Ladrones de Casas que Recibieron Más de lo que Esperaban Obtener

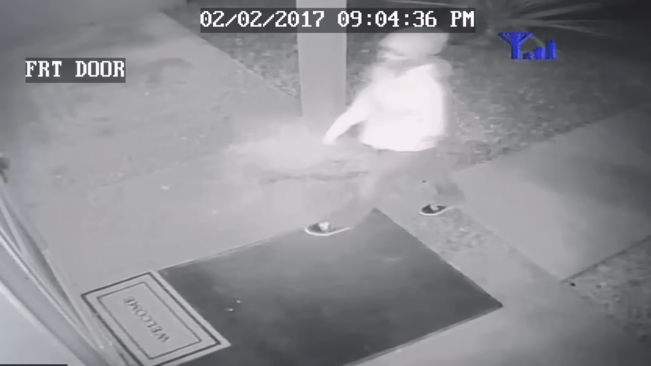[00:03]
En la tranquila ciudad de Alamogordo, en Nuevo México, un suceso inquietante quedó registrado en una cámara de seguridad. Ocurrió en la noche de un jueves. Una misteriosa mujer se acerca a una casa y toca el timbre. Alguien, desde dentro, responde abriendo la puerta principal y la mujer, muy amablemente, le pide usar su teléfono, lo cual resulta un tanto extraño hoy en día. Justo en ese momento, la presencia de tres hombres acercándose sigilosamente ponen en duda al propietario, que cierra la puerta sin dudarlo.
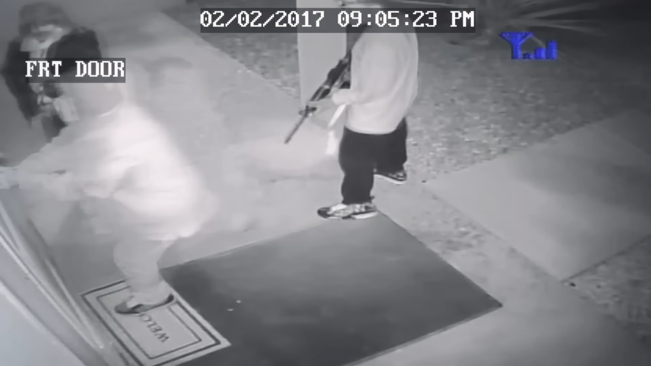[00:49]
Los ladrones, al ver que no la podían atravesar, decidieron huir.
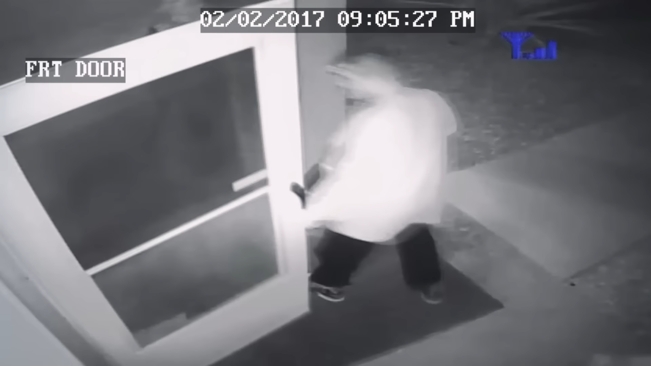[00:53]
Una situación que nos enseña que en muchas ocasiones una puerta cerrada puede ser la mejor forma de frenar a los intrusos.
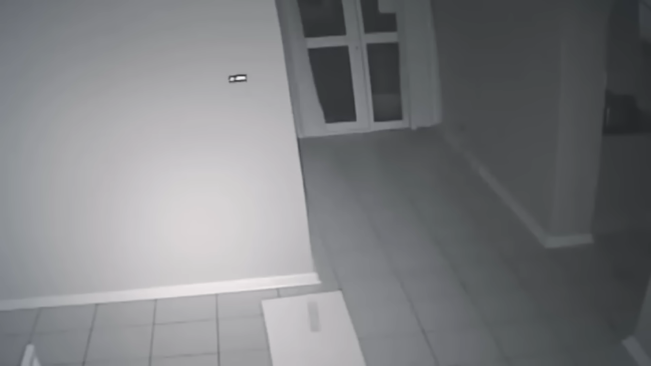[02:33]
Como si no fuera lo suficientemente escalofriante tener intrusos a altas horas de la noche, estos intrusos casi entran a la misma habitación donde dormía su dueño. El incidente ocurrió en la madrugada de un martes en una casa de Puerto Elizabeth, Sudáfrica. La propietaria acababa de quedarse dormida viendo vídeos de YouTube cuando los intrusos, equipados con cuchillos, accedieron a la vivienda. Los tres hombres suben por las escaleras hasta el piso superior y comienzan a inspeccionar la cocina. Allí se hacen con lo que pueden, un bolso, unos cables…
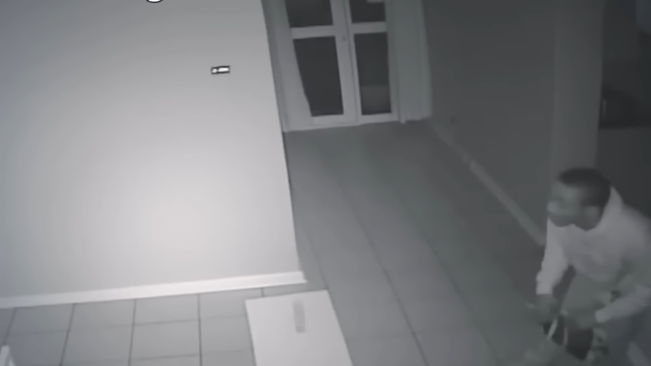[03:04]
Insatisfechos con el botín, uno de ellos decide adentrarse más profundo en la casa en busca de algo de mayor valor. El sospechoso avanza por el pasillo, pero parece escuchar algo y decide retroceder.
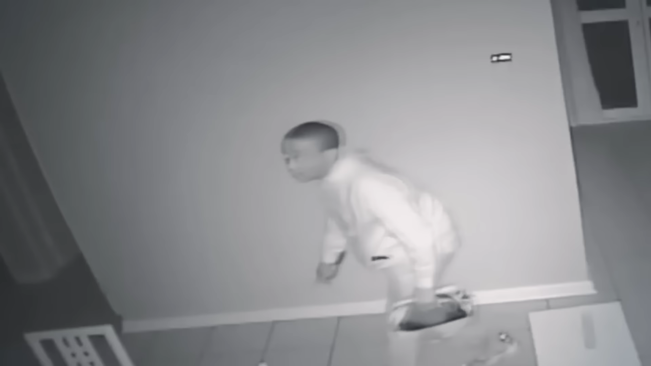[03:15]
Para entonces, la propietaria ya estaba armándose de valor para hacer frente a los intrusos. Empuñando su arma, decide interrogarlos sobre sus intenciones y, ante una respuesta amenazante, la mujer dispara en defensa propia,
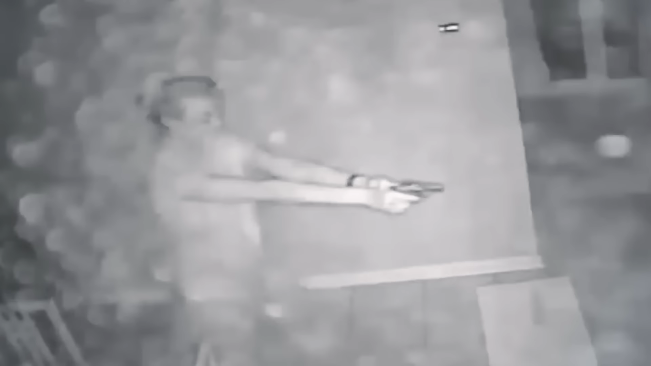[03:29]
logrando que los tres delincuentes huyeran por la misma ventana que entraron.
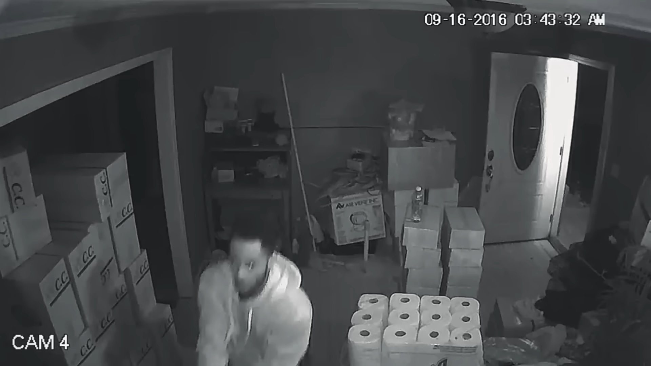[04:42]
Georgia, en la casa de Chen Feng-Chu, una mujer originaria de China que dirigía una pescadería. Durante las primeras horas de la mañana de un viernes, tres hombres armados irrumpieron en su hogar en un intento de robo.
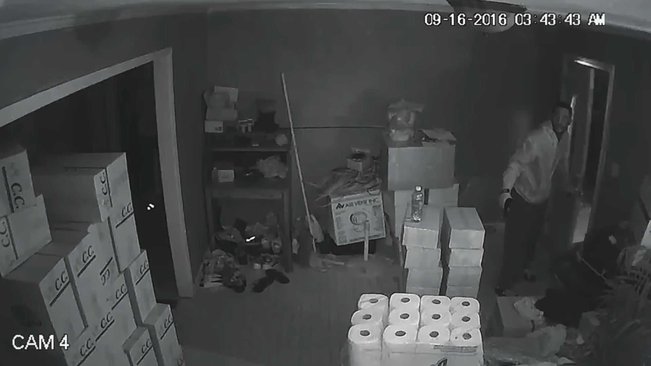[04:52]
La señora Chen, que aún se encontraba en pijama, escuchó los ruidos y tomó una pistola que había adquirido recientemente para enfrentarse a los ladrones. En el vídeo de seguridad, se puede ver a Chen manejar la situación con determinación. Sin mostrar signos de debilidad, abrió fuego en varias ocasiones contra los intrusos, intercambiando disparos con ellos en un esfuerzo por defender su hogar y su propia vida. Los tres ladrones, sorprendidos por la feroz respuesta, huyeron del lugar, uno de ellos rompiendo una puerta de vidrio en su escape.
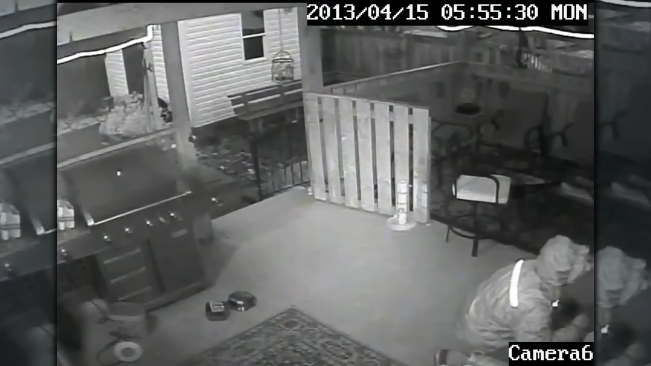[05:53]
incluyendo la instalación de sistemas de vigilancia y la mejora de las vallas y cerraduras, pero ninguna le había dado resultados, por lo que optaron por un enfoque más directo y defensivo.
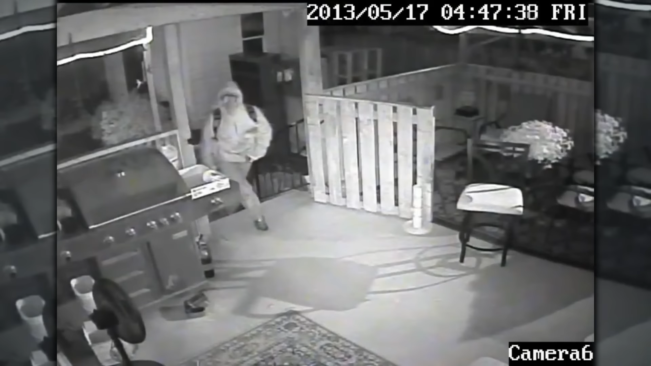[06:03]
Equipado con una avanzada pistola de paintball, el propietario permaneció en vela, expectante ante la llegada del ladrón.
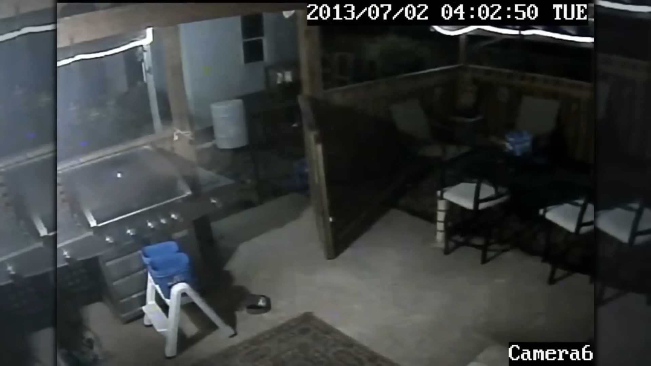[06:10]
Cuando éste apareció en el patio trasero, forzando la cerradura de la puerta, el propietario y su acompañante lo enfrentaron disparando bolas de pintura para salvaguardar su hogar. La pareja alegó que el uso de bolas de pintura en defensa propia era simplemente una forma de enviar un mensaje y de proteger su propiedad. Pese a ello,